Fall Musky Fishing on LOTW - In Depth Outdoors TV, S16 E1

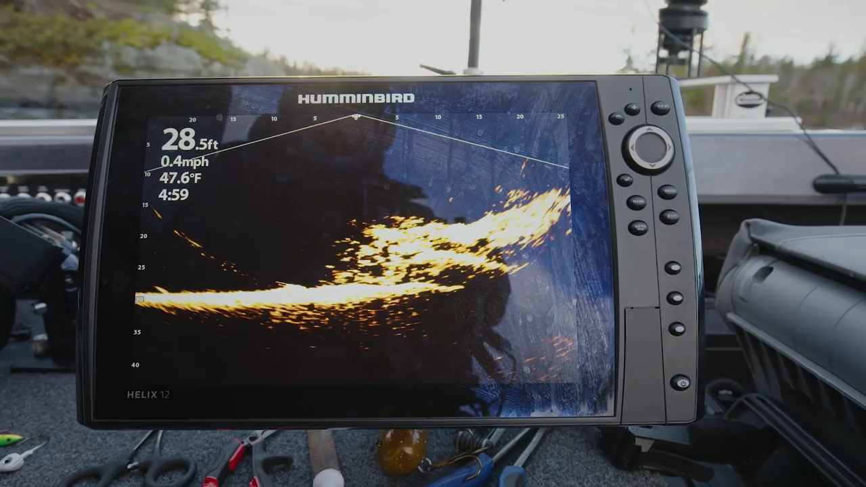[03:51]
On screen: depth 28.5 ft, water 47.6°F, speed 0.4 mph
Alright, so here's a great instance of why this live sonar or mega live works so well. And if you're using 2D sonar right now, your cone would be hitting this shallow section right here, and that's all you'd be seeing. You wouldn't be seeing any of this. And you can see Joe's right here.
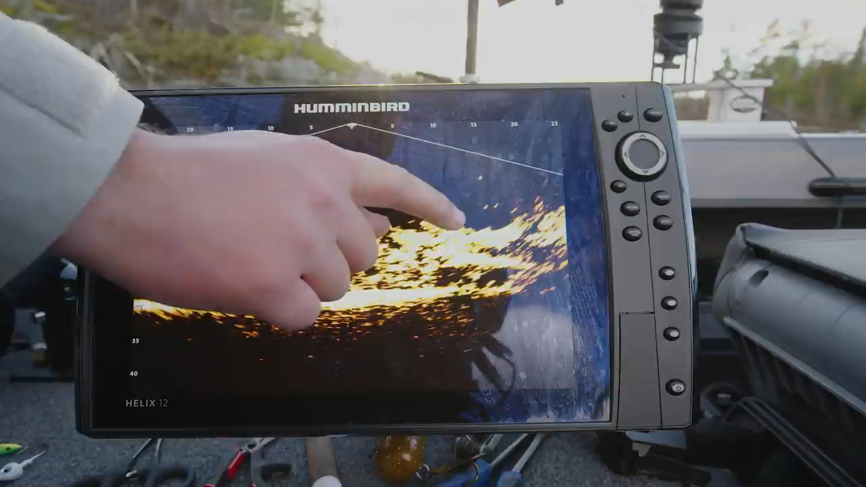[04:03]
With a fish under me. With a fish under him, chasing him around on top of that ledge.
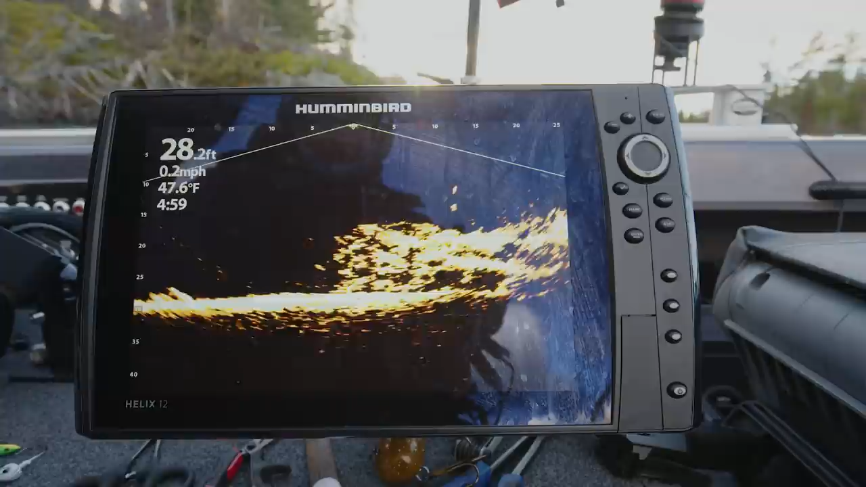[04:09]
On screen: depth 28.2 ft, water 47.6°F, speed 0.2 mph
Look at that. He is on you, isn't he? Oh, yeah. That's for sure a muskie. I'm gonna figure eight him.
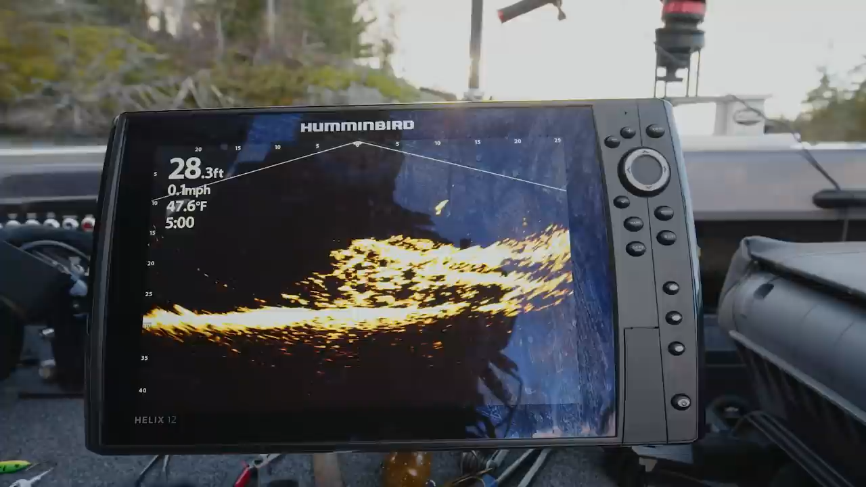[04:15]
On screen: depth 28.3 ft, water 47.6°F, speed 0.1 mph
Look at that. Wow. Yeah,
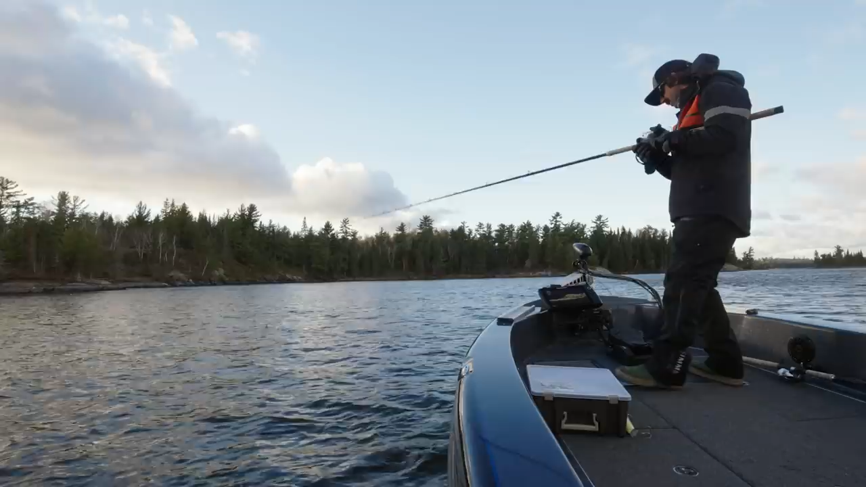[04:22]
this is a perfect example of how the live sonar will help you see through the structure that 2D sonar will never even let you get a chance to look at.
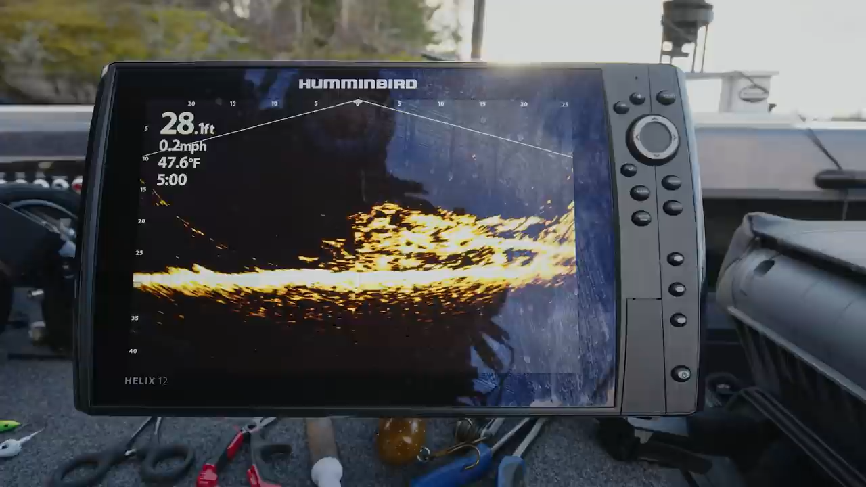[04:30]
On screen: depth 28.1 ft, water 47.6°F, speed 0.2 mph
So, you know, if I drop straight down where I'm at, you can see me going down, and I can be fishing an area that's completely below it. So,
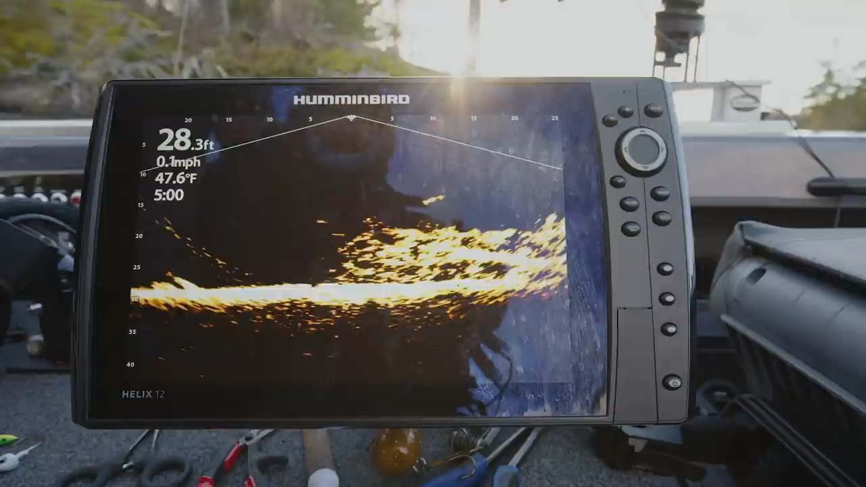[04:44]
On screen: depth 28.3 ft, water 47.6°F
you can see my tube dropping down on the base of that ledge. And you would never see that on 2D sonar.
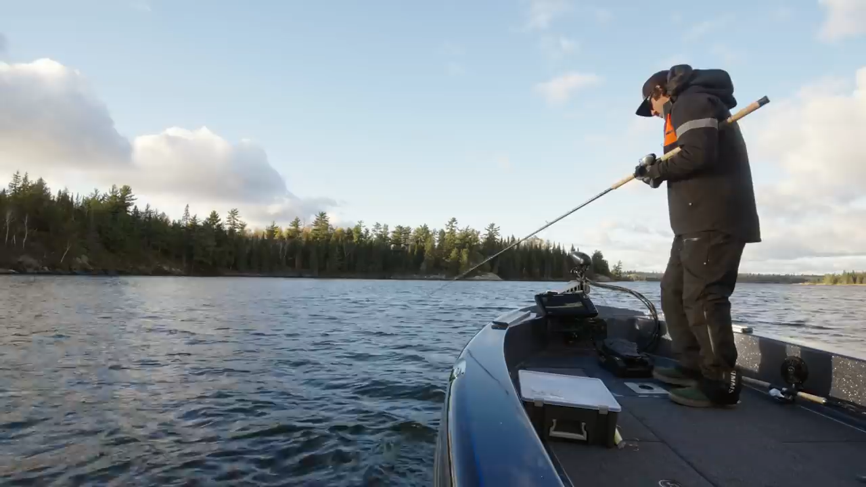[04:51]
There's nothing that will show you these drop-offs like live sonar can show it to you. 2D sonar, side imaging, down imaging, it doesn't matter what it is.
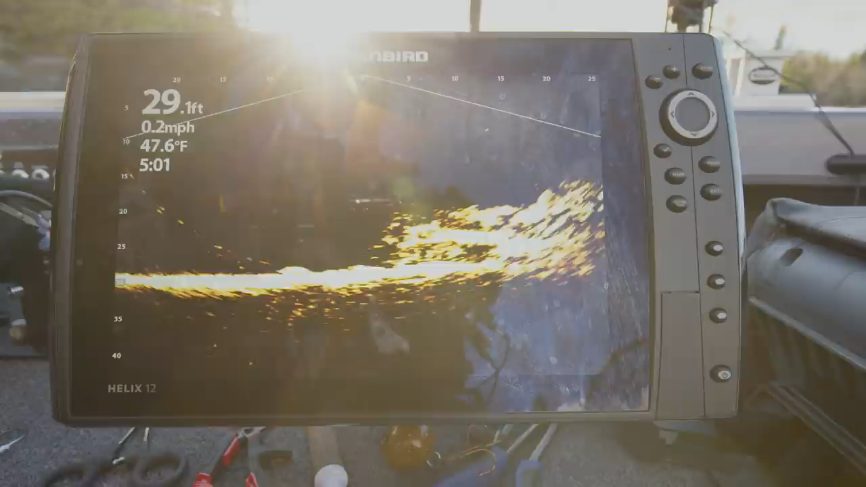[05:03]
On screen: depth 29.1 ft, water 47.6°F, speed 0.2 mph
The live sonar will show you that drop-off clearly from top to bottom. And you can see your bait or fish sitting on the drop-off the entire water column,
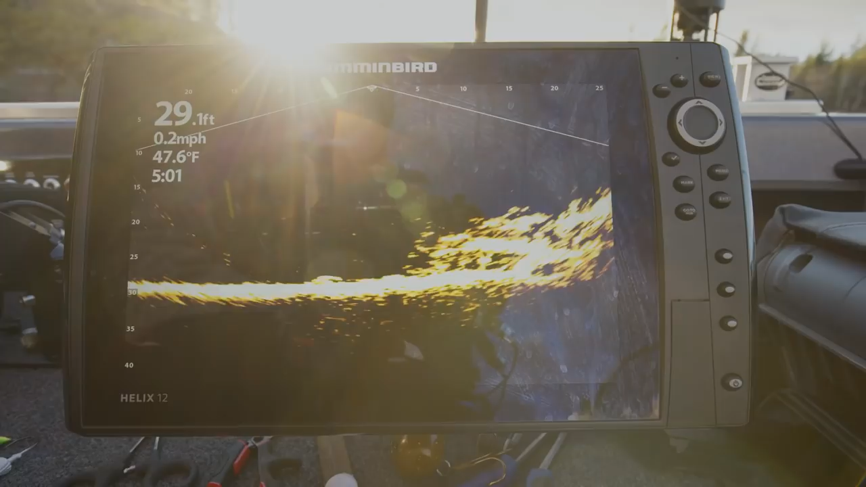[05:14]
On screen: depth 29.1 ft, water 47.6°F, speed 0.2 mph
you know, from the shallowest part to the deepest part. Exactly.